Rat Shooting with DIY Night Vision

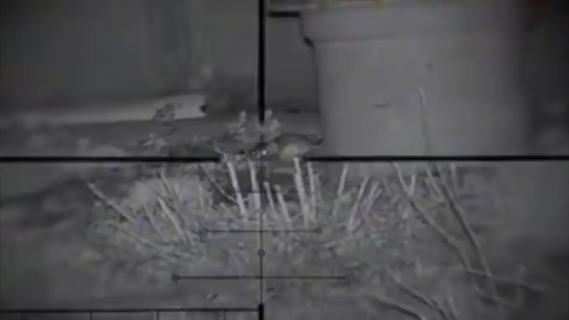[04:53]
Get him now. Oh, yeah. You aren't even on him. Here I am. No, you're not. Yeah. Nowhere near him. Oh, with this cross. Yeah, the little cross.
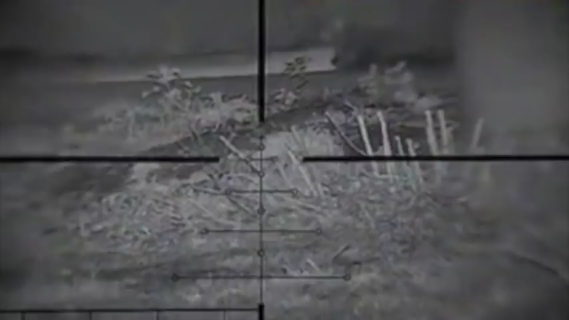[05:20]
There he is. Well, that one right at the top? No, the other one.
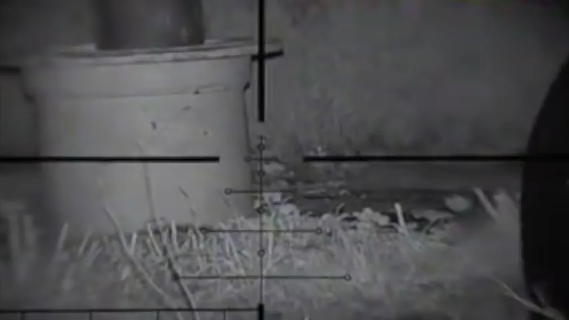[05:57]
Scare him off. Should I get him right now?
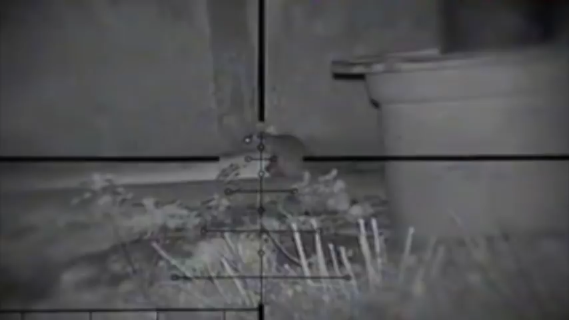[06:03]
Yeah, sure. Oh wait.
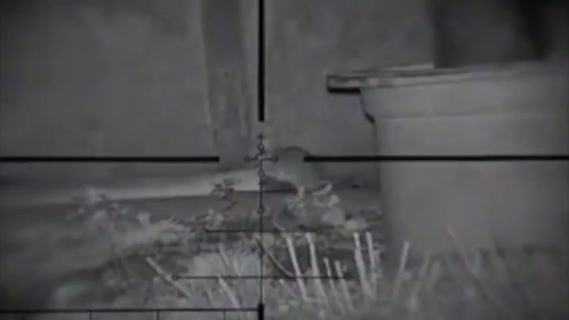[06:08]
Missed. Just. You would have hit that.
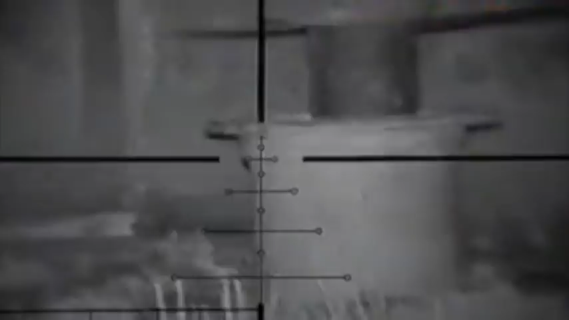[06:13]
You wouldn't have hit that. I would. No, you wouldn't. There he is. Oh.
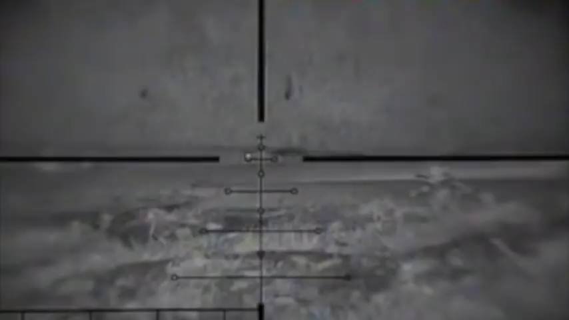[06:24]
How does that miss? Did I? He's kicking like a bugger. Look at him. See him flicking. There, go down. You ready? Now.
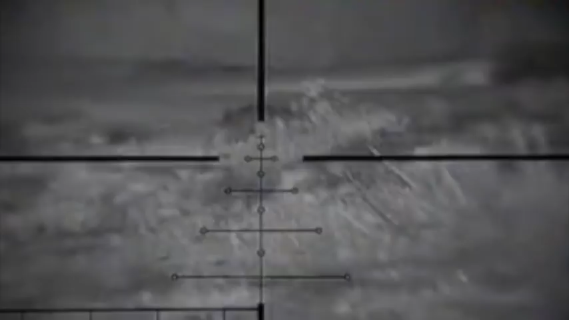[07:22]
That's a different one. Get him then. That's great. You're doing well now. You're on fire. I saw one jump over here. That one's like dead. Oof.
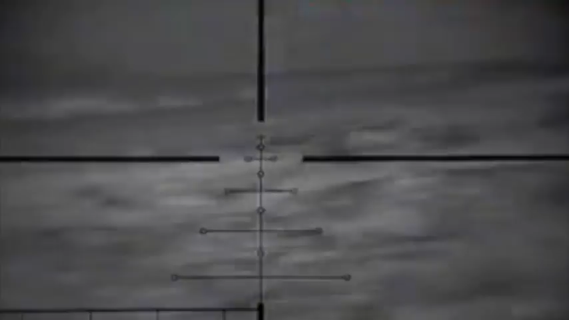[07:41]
Oh, the battery's dying. No, it's because I think scared.
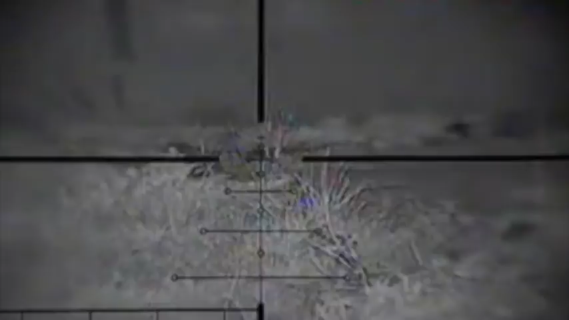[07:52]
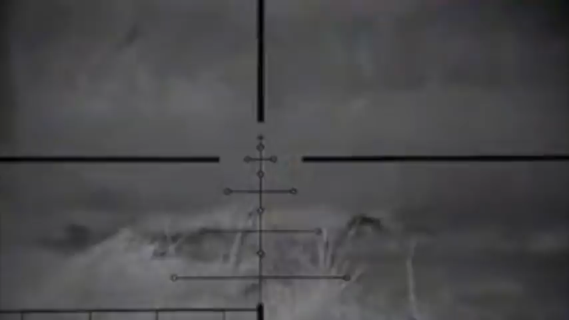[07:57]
Is that one there? Stop moving the car! There. Did he die? That does. Are they? Well, if I shoot and then we'll move. Yeah? What? Shall I shoot this guy?
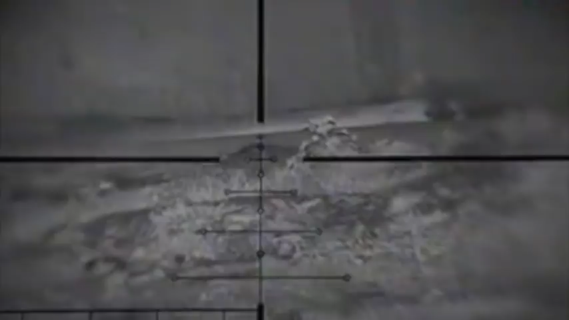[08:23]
Because we've got. We're gonna have to have the flashlights so they come out. Look at him. See that cross there? In between the middle of the two of the four circles? Yeah. That's your sweet spot. Is it? No. I get right perfect in there.